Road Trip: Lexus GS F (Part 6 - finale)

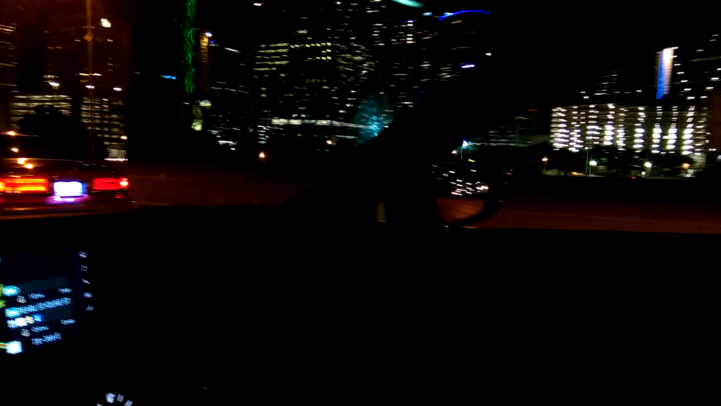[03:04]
It's like any downtown skyline. I think what I'll do, though, is I'll roll the window down here.